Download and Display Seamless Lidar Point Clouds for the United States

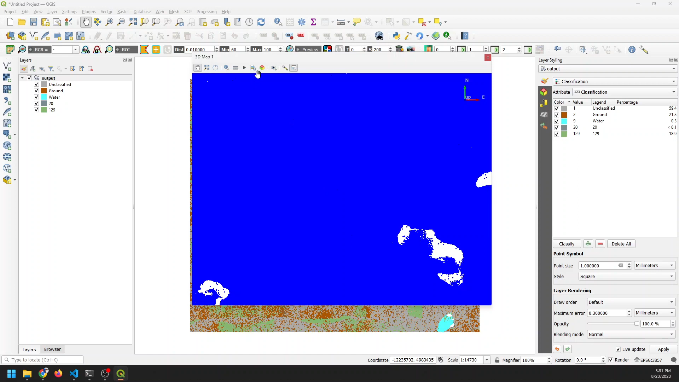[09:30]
I don't know what's going on. This is really interesting. And it's zooming very, very, very slowly, very slowly. And there's no way with these to fit it to the screen. I wonder if it's something to do with, I can right click and drag those out. So if you, if you, I'm sorry, if you center click, it'll rotate. This is very, very interesting.
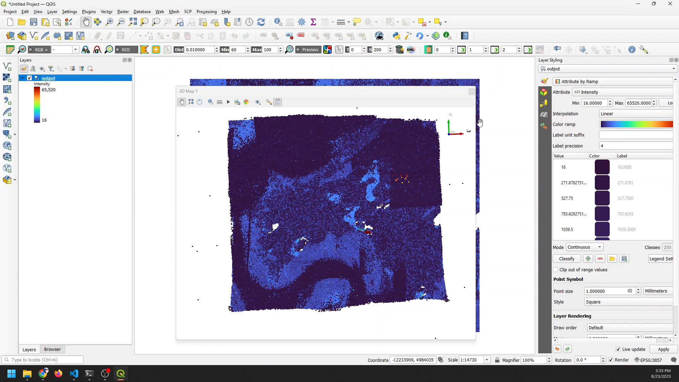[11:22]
But I did that in properties, you can also do it here on the elevation profile here. So we come and change this to negative 3000. And we might even get better results.
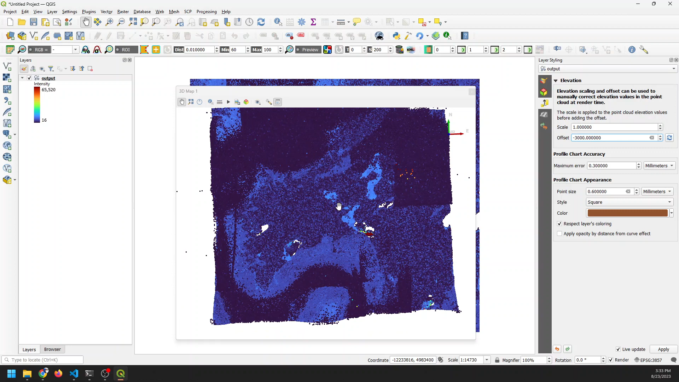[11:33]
Okay, so that's much better. Let's go to our symbology again. And now if you want, we can go back to classification. And you can see we have that classification there with our ground points and everything.
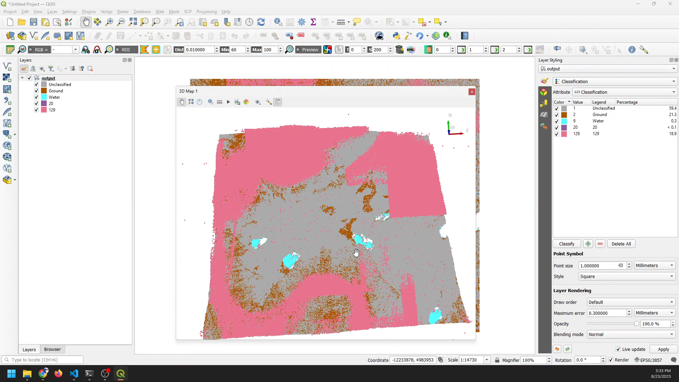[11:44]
Now you can use your center mouse wheel to right click to rotate. And then you can, sorry, center mouse wheel, click your center mouse wheel, push it down to rotate. And then you can
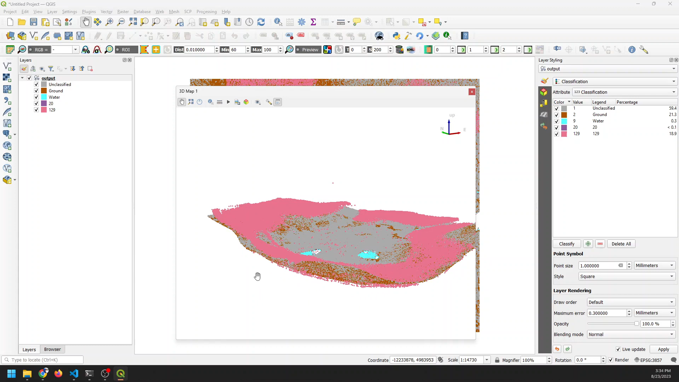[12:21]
But there you go, there you can see in 3d in 3d. And if we rotate maybe all the way around here, it might take just a sec to get the
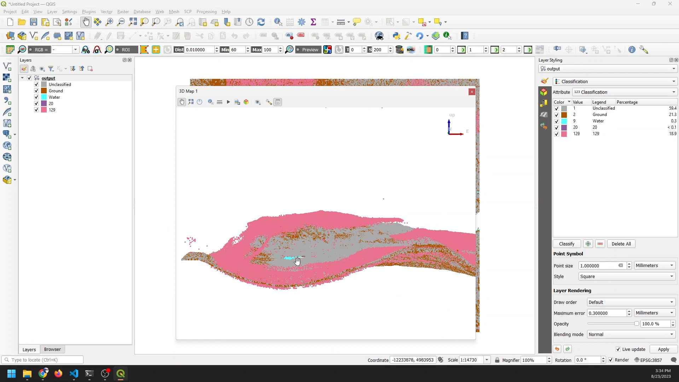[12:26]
the downhill perspective on this area.
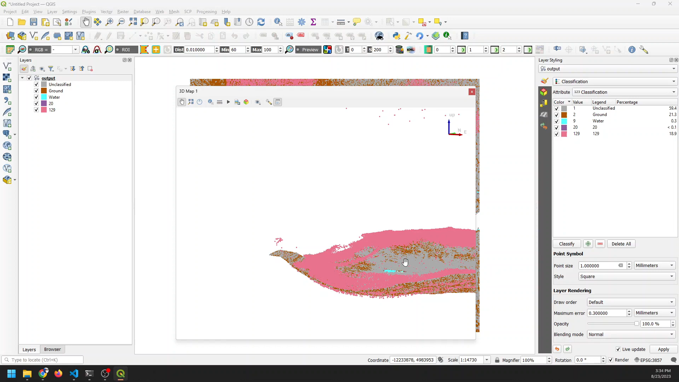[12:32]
Oh, and now that I freeze it up, I may have frozen it up. There we go, let's rotate and just rotate all the way around so we can look at it from the downhill side. Sorry, this is taking just a minute. It can be a little bit, the reviewer is not as easy to navigate to something like Google Earth, which I wish it was, but it's just not, unfortunately. If this could navigate like Google Earth, it would be awesome and way more powerful.
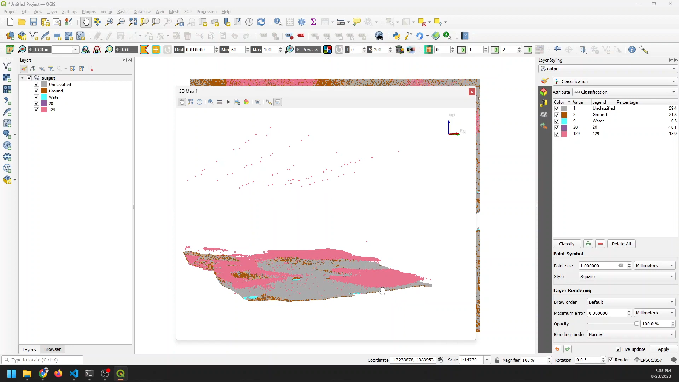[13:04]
Okay, here we go, here we go, here we go. I really want to be able to
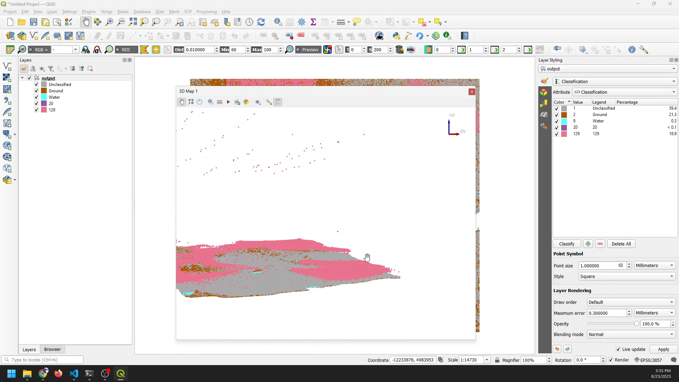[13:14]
to rotate this and see it from that perspective. It's not going to work very well. Okay, well, anyway, this viewer is just giving me trouble. But you get the idea. You get the idea here.
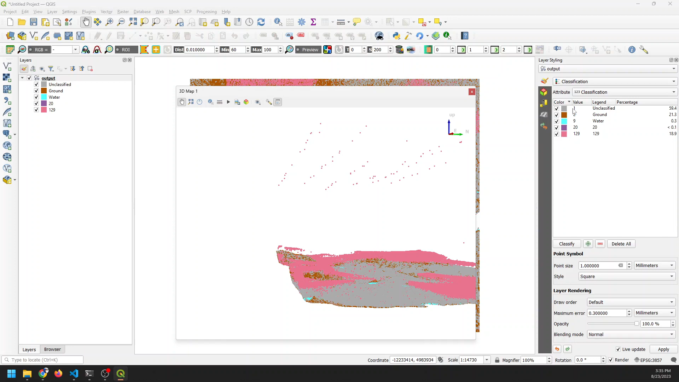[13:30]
So now we can come in the way I display this is I like to do it by actually by ramp.
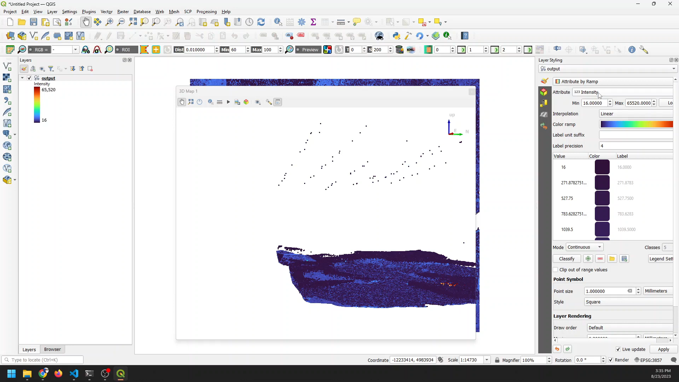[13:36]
And one really good way to look at this is if we do it by number of returns.
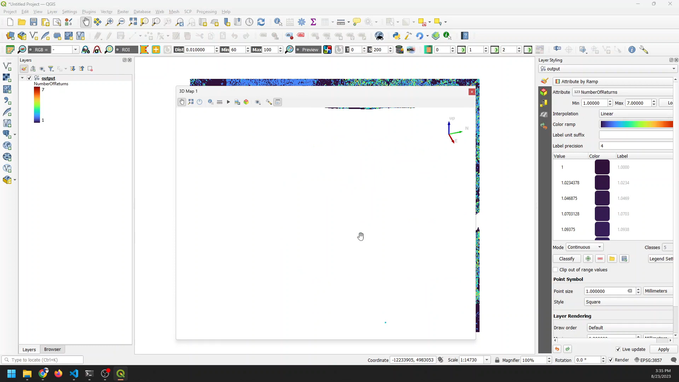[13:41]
You can start, whoops, to see where the vegetation occurs, because those, those vegetation, whoops, the vegetation has multiple returns, whereas the bare earth does not, the water does not. But I just kind of froze this thing up. There we go. Now we're moving in a little bit. But we can,
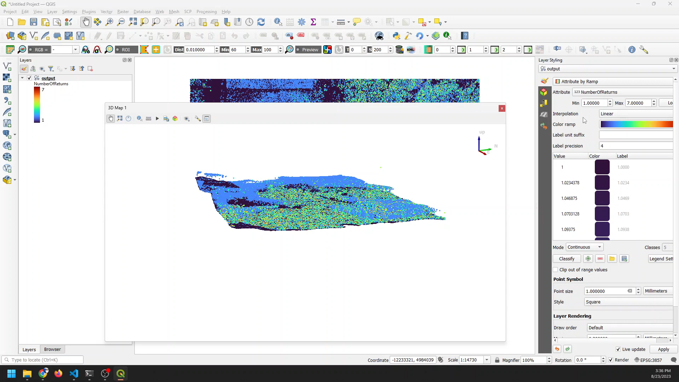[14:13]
I'm having issues, you guys. Let's change this back to 2000 and see if that helps.
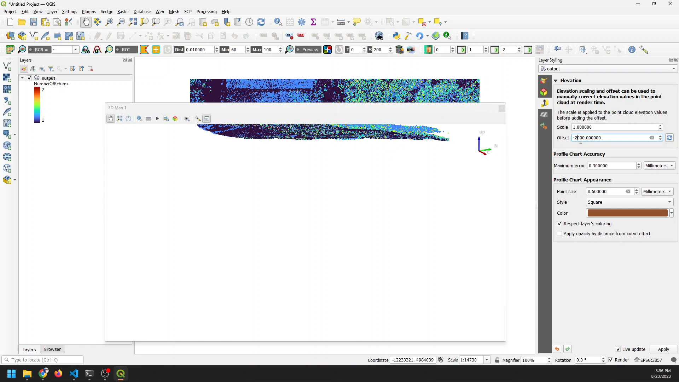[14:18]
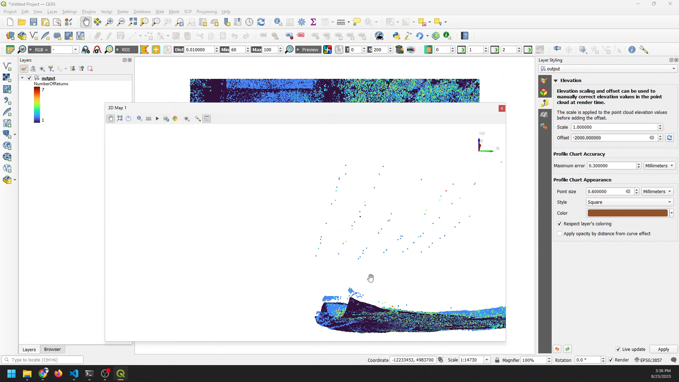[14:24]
Not a lot. I can close this window and we can make a new 3D view. Let's just try this to start over again here and let's go view.
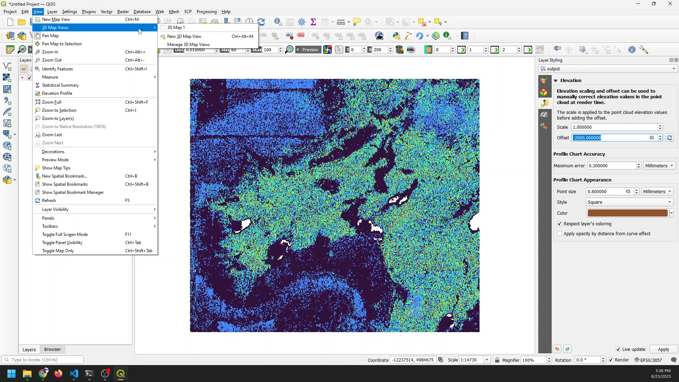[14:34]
3D map views, new 3D map view. Here we go. Now we're displaying that intensity.
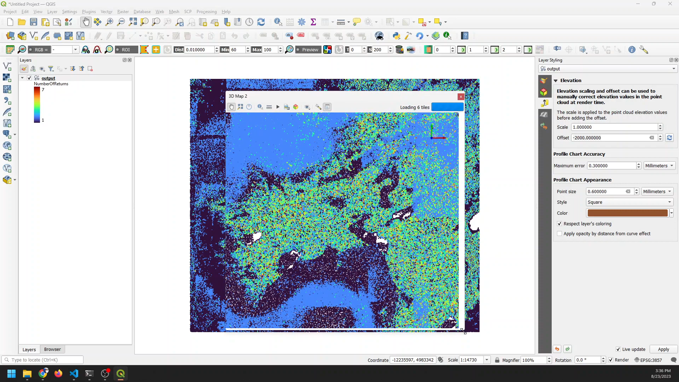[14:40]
And let's go here. Let's zoom out a little. Let's rotate. And I want to show you how you can tell what these intensities where the vegetation is, because it's really cool. Once again, we're just having, I'm just having trouble with this one.